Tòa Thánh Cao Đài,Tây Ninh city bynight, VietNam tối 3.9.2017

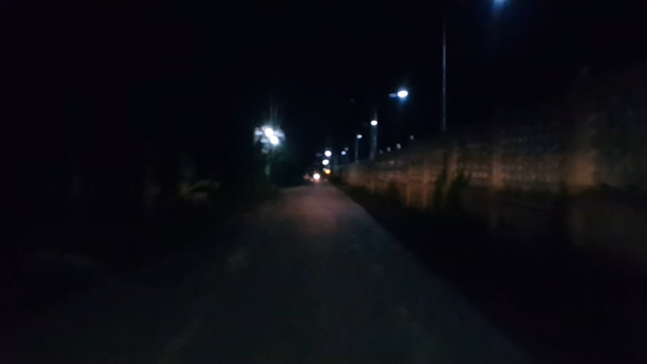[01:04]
Đây là đang chạy dọc dọc theo bờ rào của Tòa Thánh Cao Đại tây Ninh Bây giờ khoảng 10h đêm nè
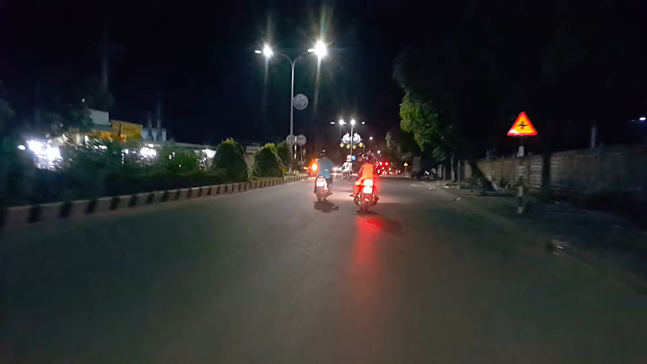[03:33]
Mình qua cửa số 2 đóng luôn Mình qua cửa số 2 đóng luôn
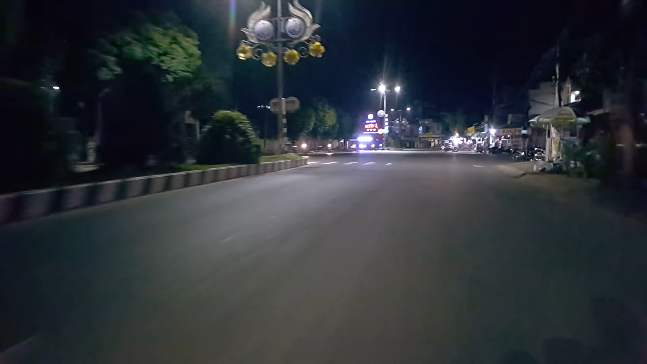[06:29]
Đây là đường cách mạng tháng 8 Hãy subscribe cho kênh Ghiền Mì Gõ Để không bỏ lỡ những video hấp dẫn